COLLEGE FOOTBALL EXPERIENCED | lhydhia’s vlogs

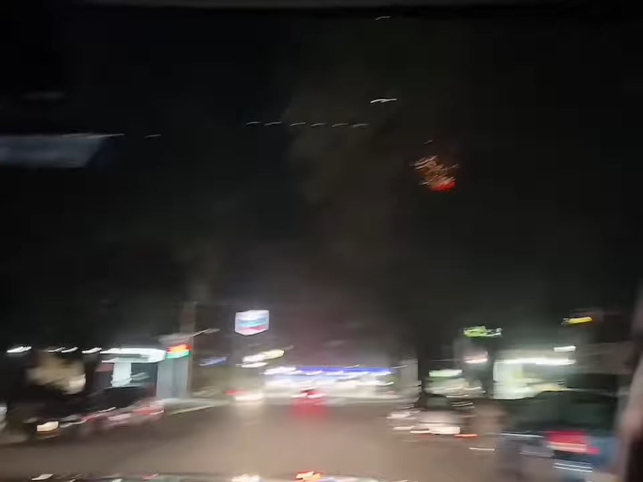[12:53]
There's McDo. I want some wings and Saxby's. Yeah, let's go to Saxby. Okay. Mm-hmm. So the gas price now is $3.87. Mm-hmm.